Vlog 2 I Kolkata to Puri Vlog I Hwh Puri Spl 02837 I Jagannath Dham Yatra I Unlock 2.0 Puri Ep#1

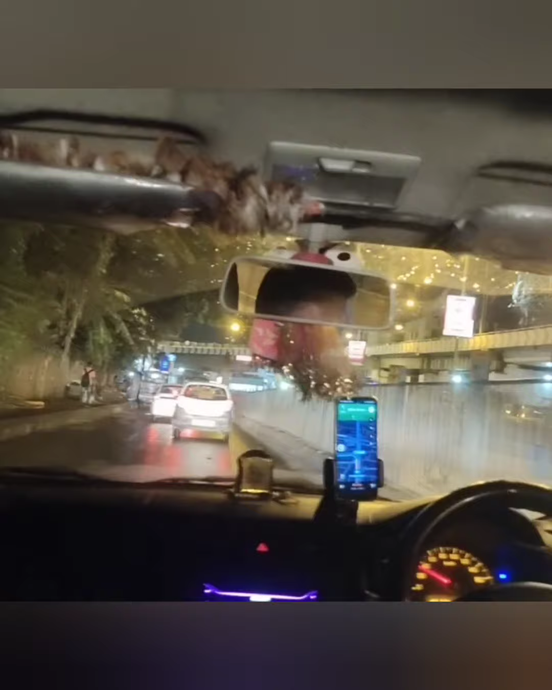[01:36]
अब मैं बाली होके जाऊँगी और
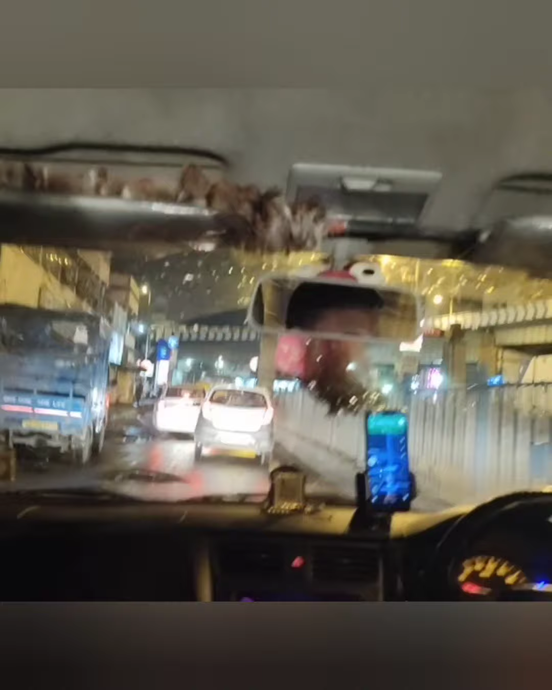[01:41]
समय से पहले ही गंगा जी का दर्शन भी कर पाऊँगी। तब तक के लिए आप देखते रहिए शाम के कलकत्ता को
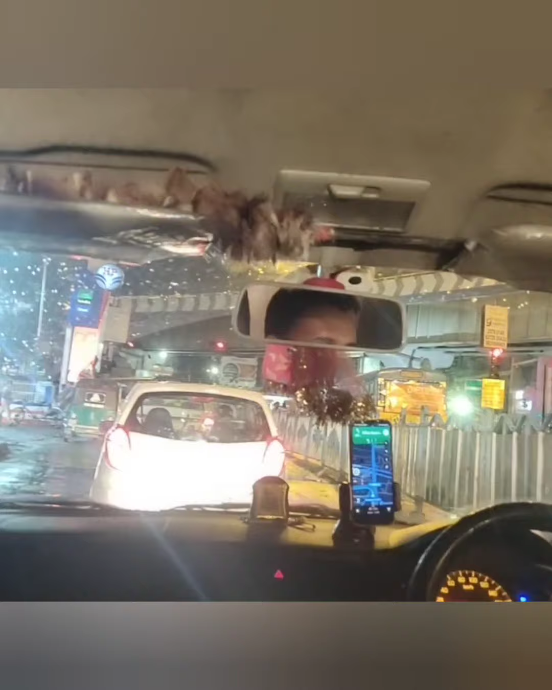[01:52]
और साथ में खास करके कलकत्ता का ट्रैफिक।
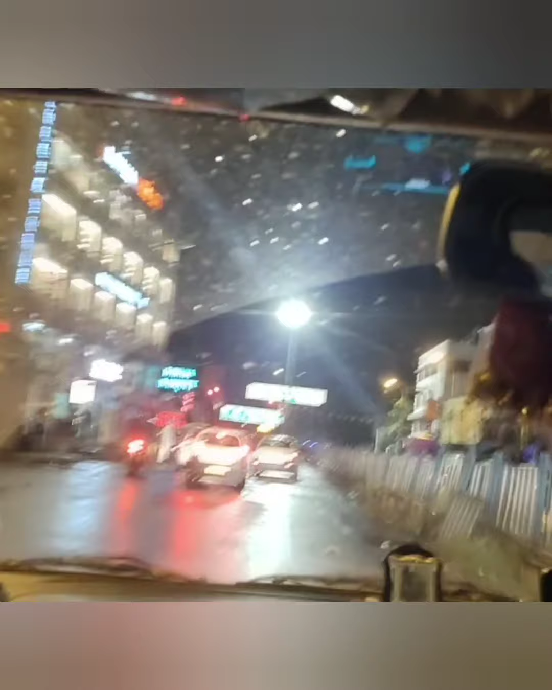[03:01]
और कुछ अलग ही मज़ा है बारिश वाली शाम की है। थोड़ा प्रॉब्लम तो फेस करना ही पड़ेगा,
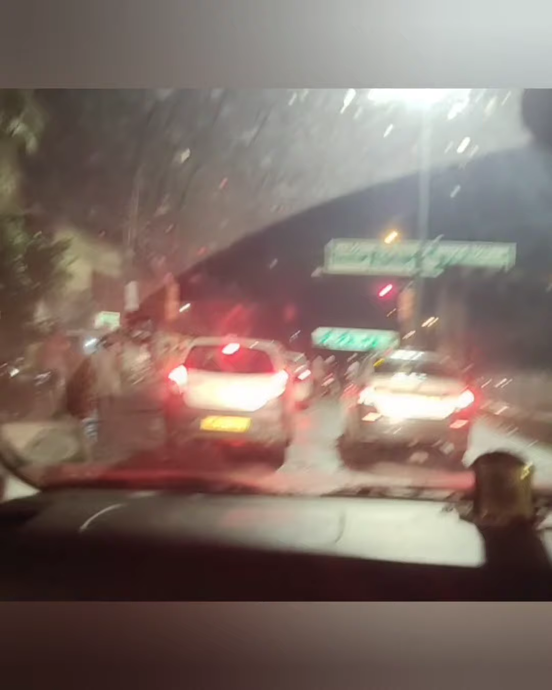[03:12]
लेकिन जगन्नाथ जी को लाने के चक्कर में ये प्रॉब्लम मुझे प्रॉब्लम जैसा लगा ही नहीं।
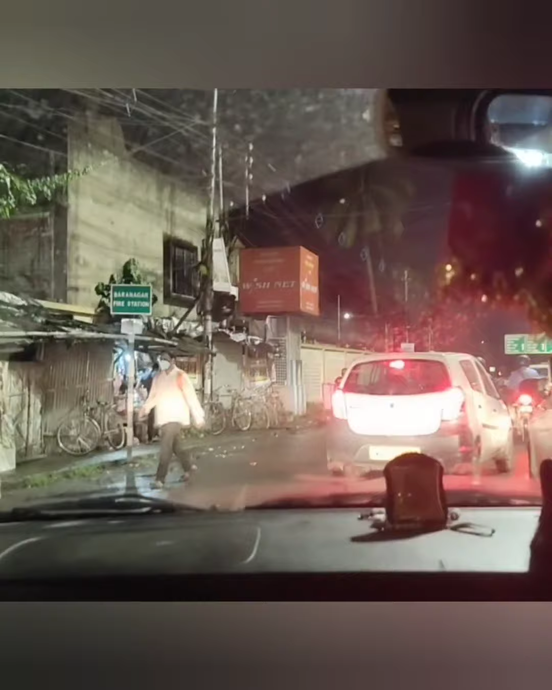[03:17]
आँख बंद करते करते कैसे मैं पहुँच गई।
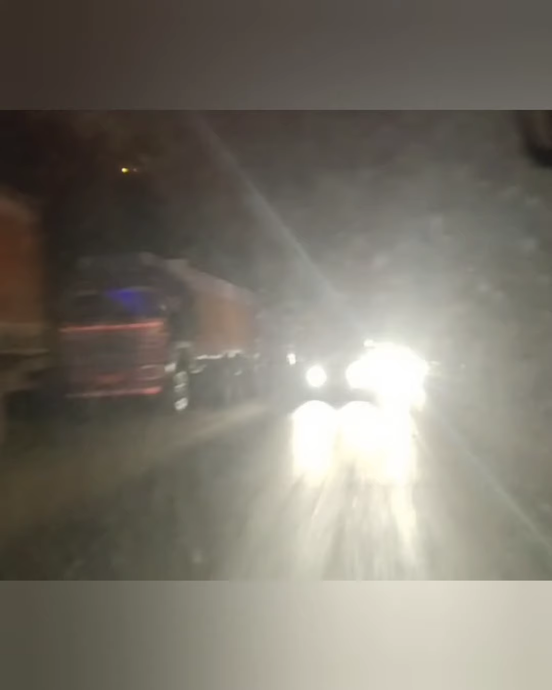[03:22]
PWD रोड पकड़कर चलने के टाइम मैंने सोचा कि पीछे के शीशे से आप लोगों को बारिश वाली रास्ते की व्यू दिखाऊं,
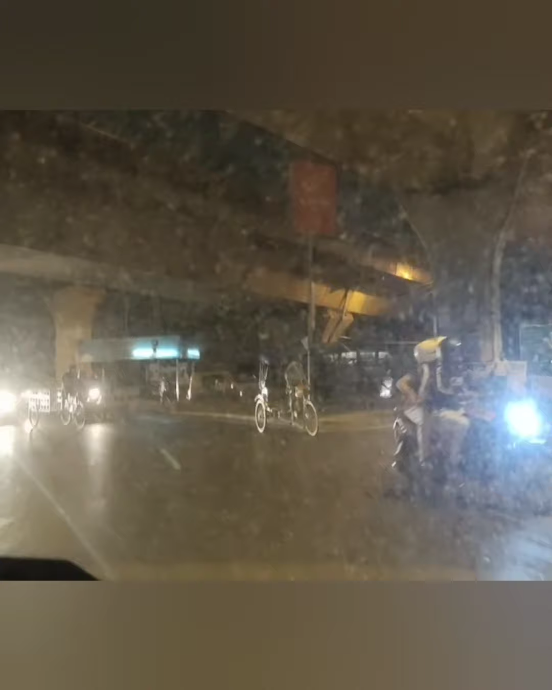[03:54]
लगभग दक्षिणेश्वर पहुंच गए हैं और थोड़ा सा 100 मीटर करीब जाने के बाद हम लोग बाली ब्रिज पकड़ेंगे। बाली ब्रिज के ऊपर से जा रहे हैं।